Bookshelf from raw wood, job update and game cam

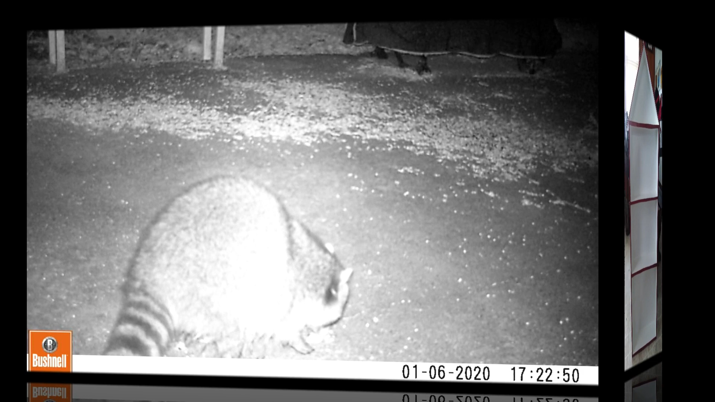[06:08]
And I've been wondering what happened to our friendly raccoons. And lo and behold, look who's back.
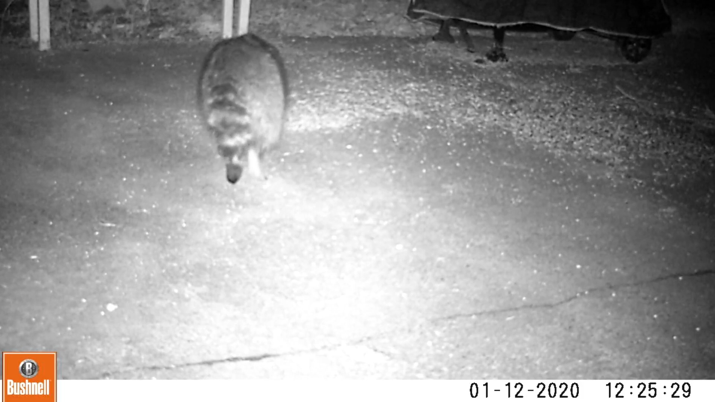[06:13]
And the usual cluster of birds at this time of the year.